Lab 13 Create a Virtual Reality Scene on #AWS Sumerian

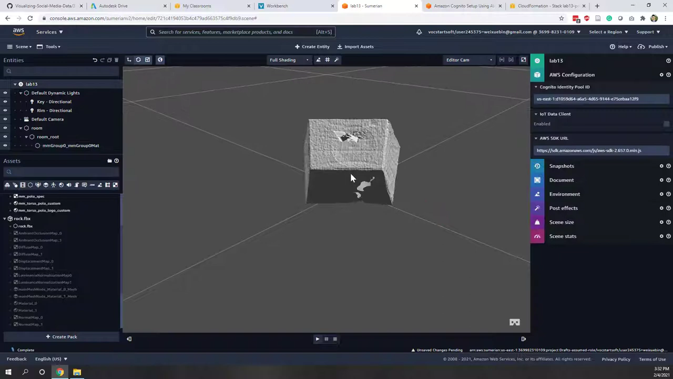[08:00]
that we will be able to see the inside of this room okay because we want to create a vr scene so that
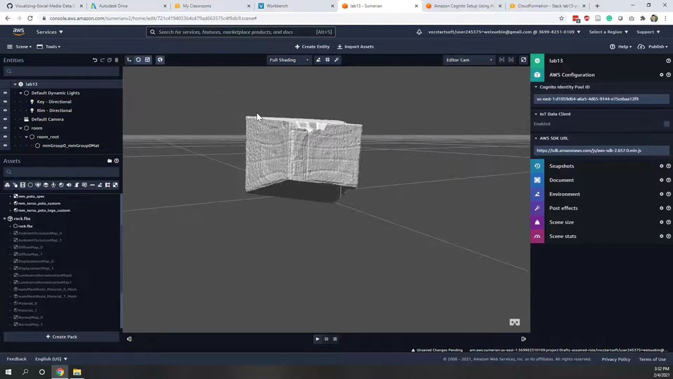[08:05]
um we want to see the inside of the house okay so that's why we gave it to negative one
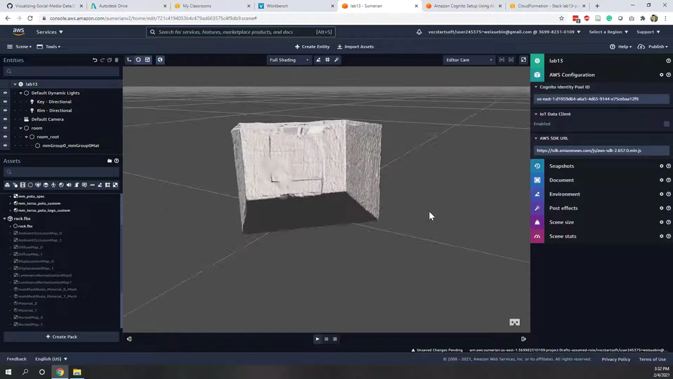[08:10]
all right and now looks like the rock is also ready okay so let's drag the rock to the scene
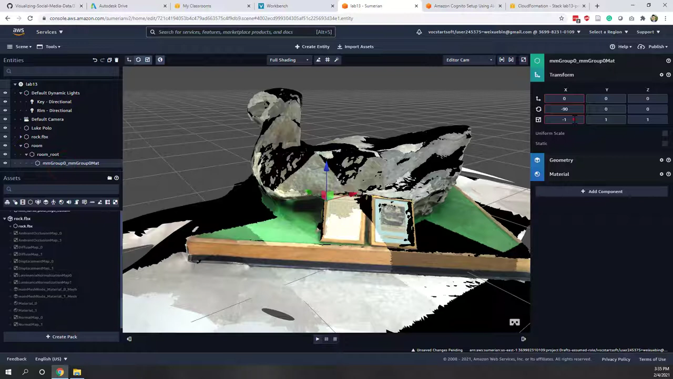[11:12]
to be let's see um uniform scale save 10 okay
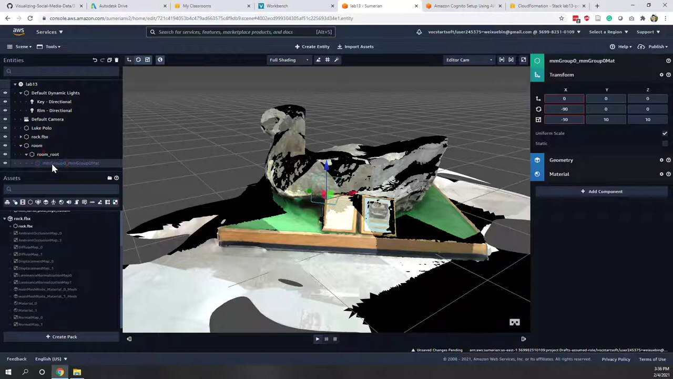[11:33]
okay 10 seems look right and let's put a rock to be smaller so let's say point one
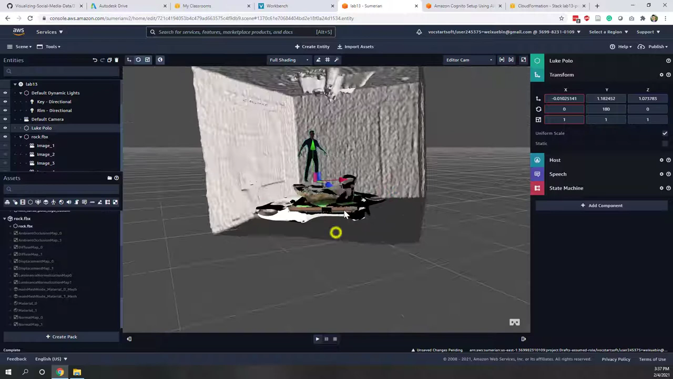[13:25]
okay um probably i should put the rock even smaller so 0.5
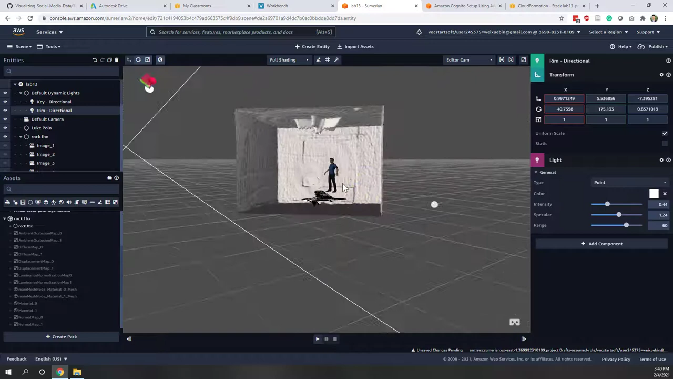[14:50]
all right okay so that's let's say we put the host and also the
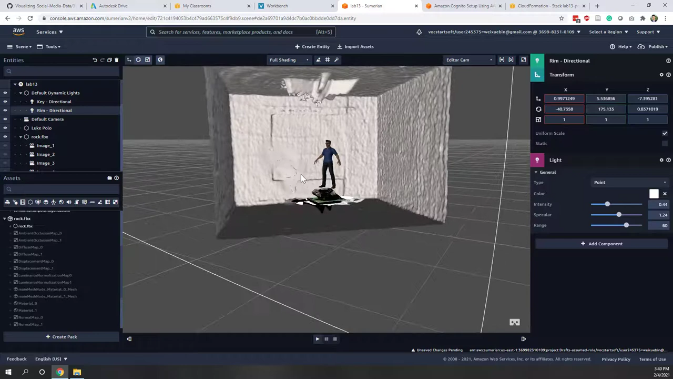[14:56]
rock in the house looks like that the host is still
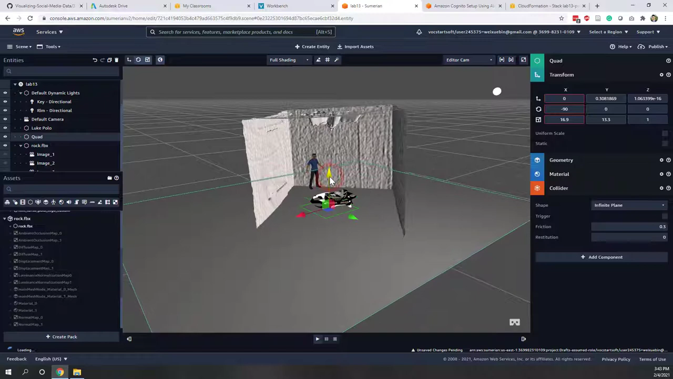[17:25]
okay so that is just beneath the house so let's put that one a little bit above the house we know that the house is not flat so so because of the model
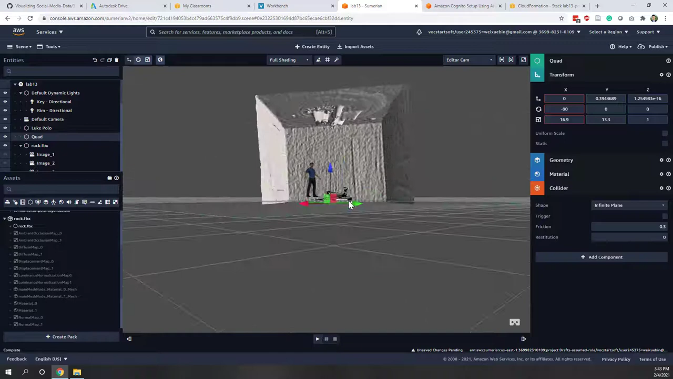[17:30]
is not a bad accurate but that's fine and let's also check our rock and also let's also add the collider to the rock as well so that rock will interact with a flow okay so now if we run this a VR thing we can see the rock we are dropped to the floor
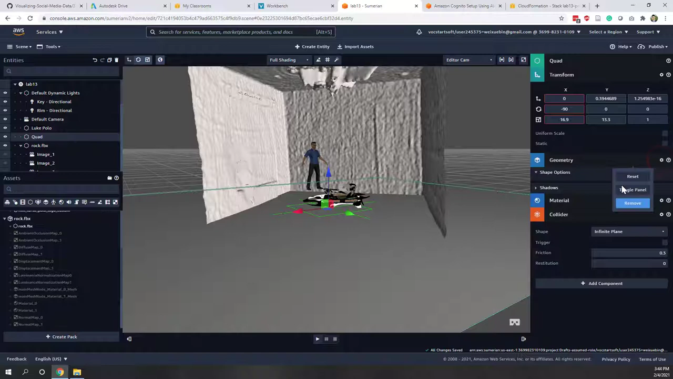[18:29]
say we remove the geometry so that we will not see the we will not see the floor but the floor still exist all right
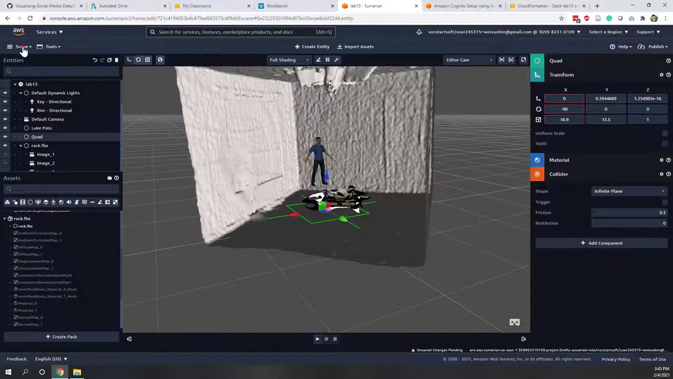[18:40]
I said that will be automatically saved but let's also save it as well okay so now let's start the the funny